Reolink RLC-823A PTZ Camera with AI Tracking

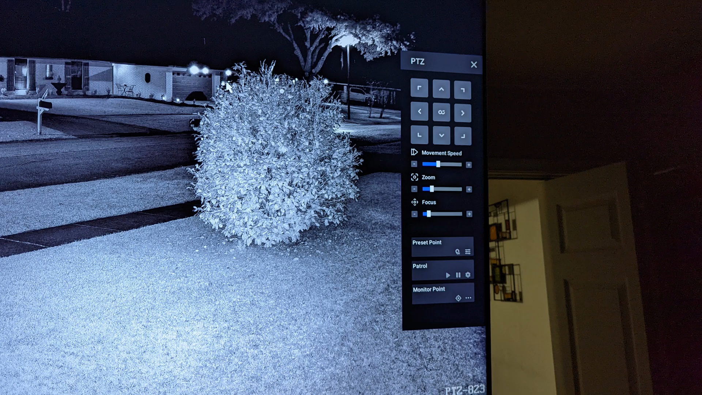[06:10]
Yeah, this works with those NVRs. It'll pick them up. It'll pull it in.
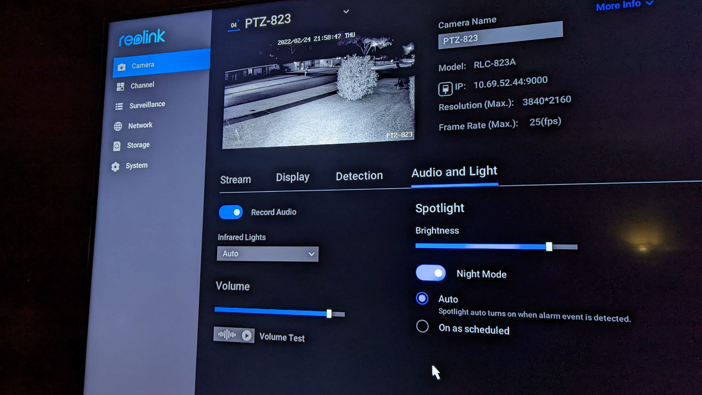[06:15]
I'm using it with the eight channel NVR right now and it doesn't have any
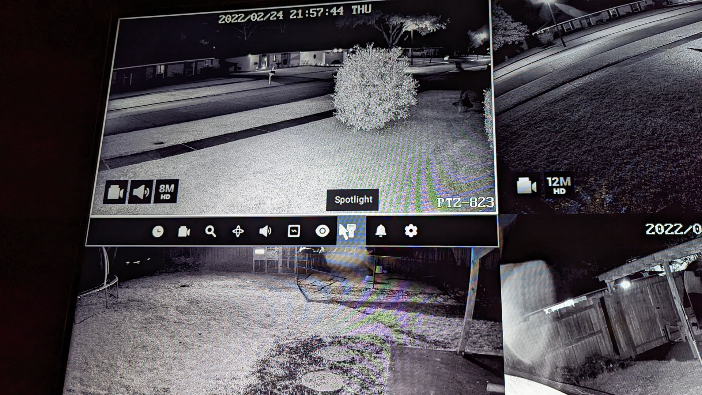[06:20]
issues and I have all the controls right in it and it just works. Now, if you're not doing the NVR thing, you can do a micro SD card in it.
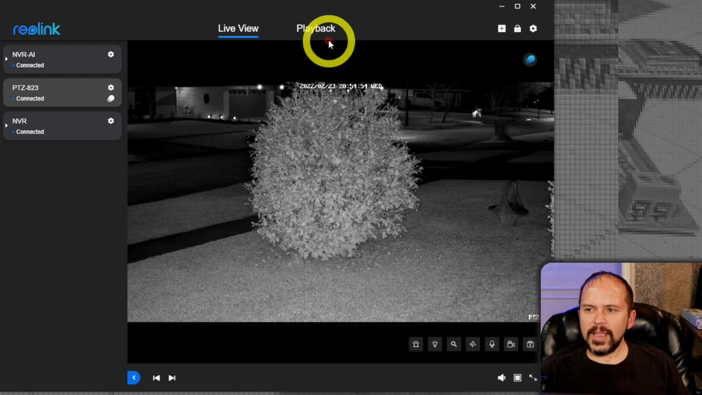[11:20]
Now, playback, pretty simple stuff. And you can even come in here and I'm changing this to the high quality so no one complains that the video quality sucks. You can filter it by the timer, the motion, the person, vehicle, etc.